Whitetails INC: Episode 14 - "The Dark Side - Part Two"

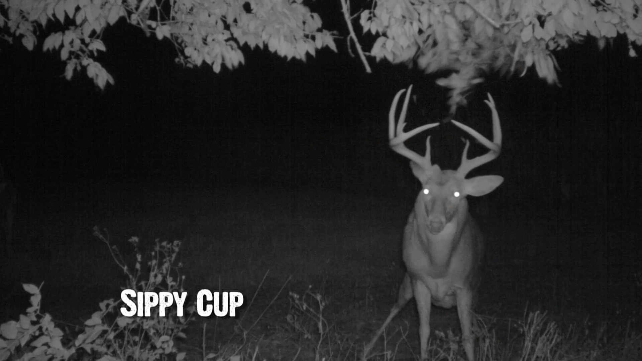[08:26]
And sure enough, it was him. And he is freaking huge. I'm pretty sure it was him. Timmy and I got out for saying, like, 9 o'clock tomorrow.